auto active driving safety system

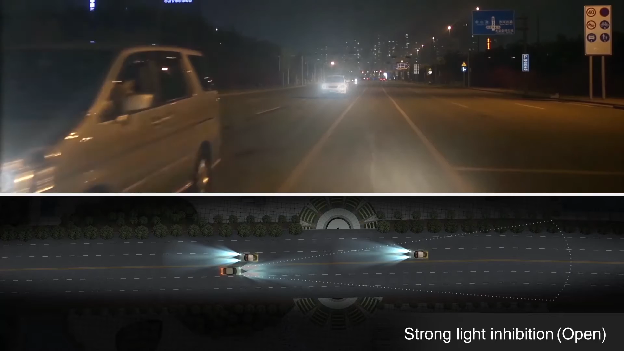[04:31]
When operating the strong light inhibition function, the dazzle shall be erased as gray-black spot to the light source shown on the screen. The front view pedestrian or articles will be noticed.
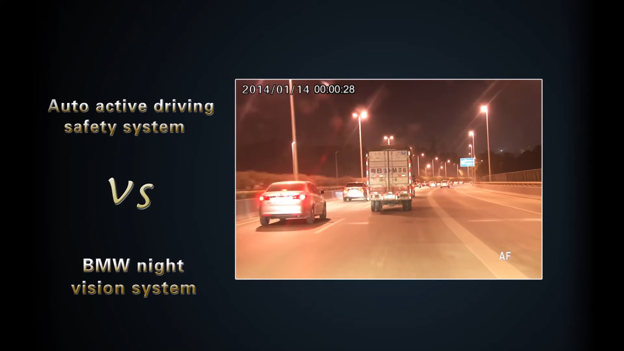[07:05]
Products adopt near-infrared active night vision technology to help the vehicle owners see clearly
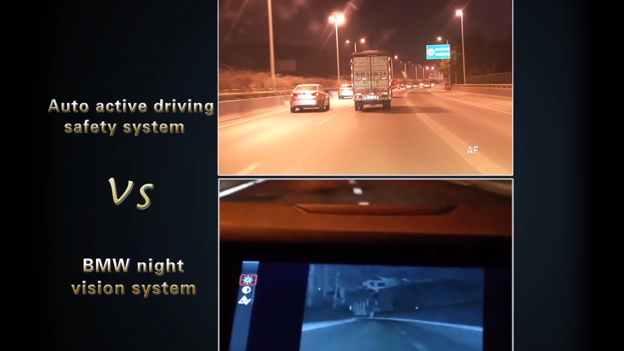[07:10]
within 150 to 500 meters in low-light night, which can offer stable images, smart auto lens, and identify human, object, vehicle, scene, etc. with clear image by real-time. However, BMW and Audi employ far infrared passive night vision technology,
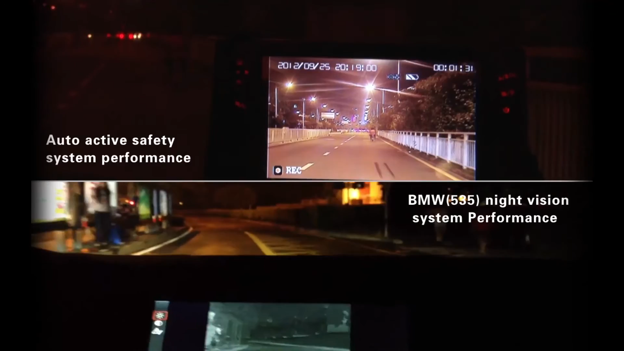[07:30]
thermal imaging, to provide night visual images by sensing the temperature difference between objects.
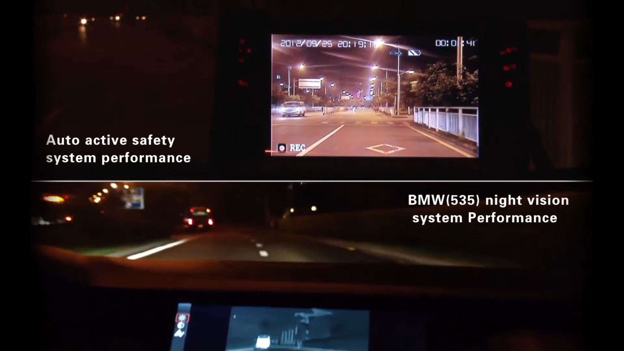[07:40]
Its disadvantages are unstable image quality and lack of identification function for human, object, vehicle, scene, etc.
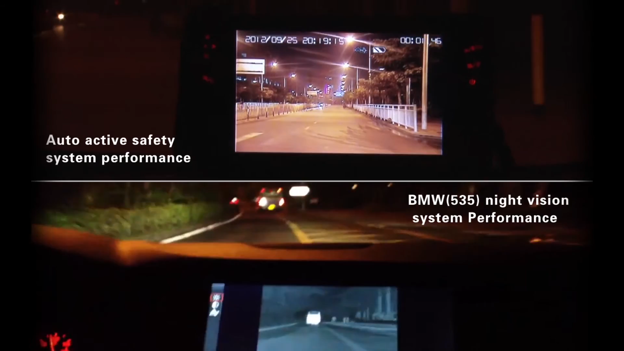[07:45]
Contrast performance between and bends.
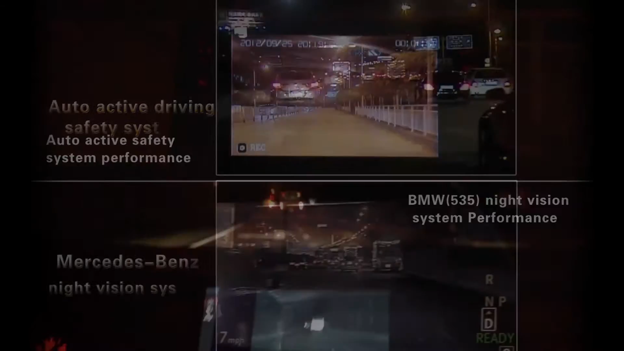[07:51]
Auto-active safety system applies 6 to 22 times optical zoom and synchronizing with vehicle speed technology to automatically calculate the safe distance to provide a smart auto lens. It can greatly improve driving safety rate by 2 to 3 times.
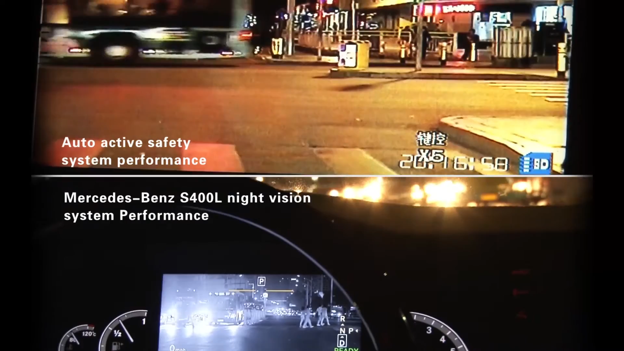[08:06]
While Benz's night vision system adopts fixed lens,
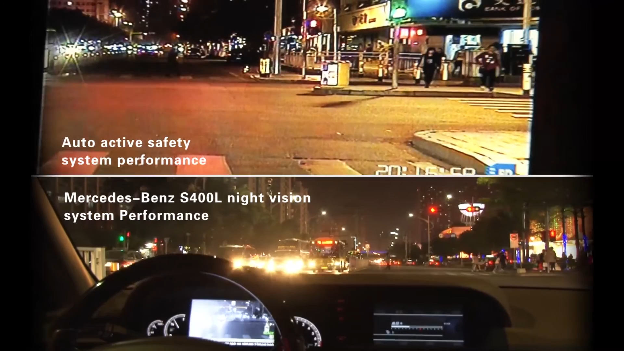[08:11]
this can only show tiny image of obstacle or human beyond 100 meters front view.